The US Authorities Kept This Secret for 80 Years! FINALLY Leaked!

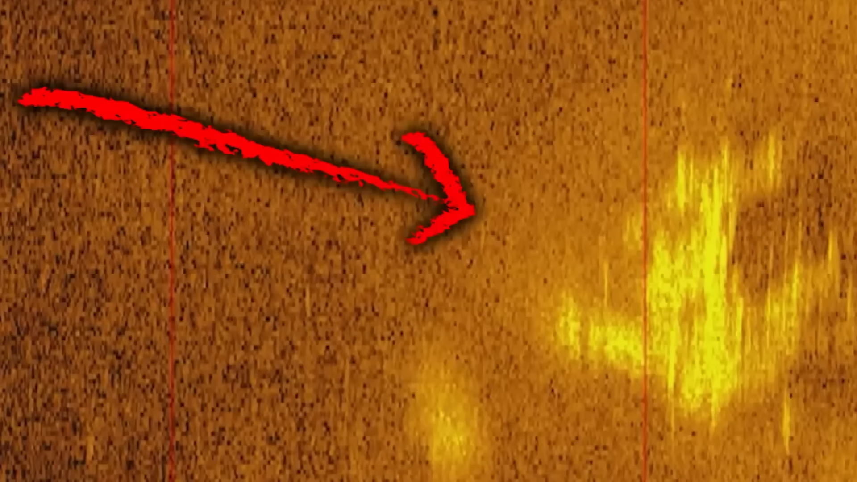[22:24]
Then, in January 2024, a group of deep-sea divers from Deep Sea Vision discovered pieces of wreckage in the Pacific Ocean.
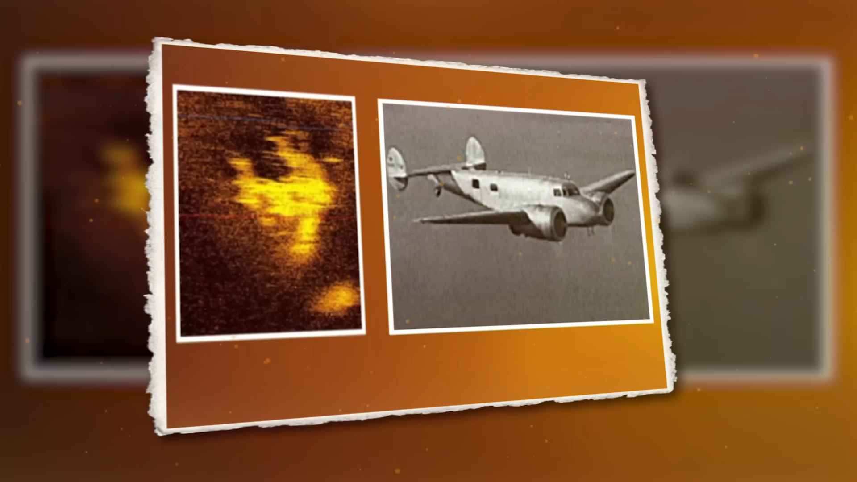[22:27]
These pieces were from Earhart's plane.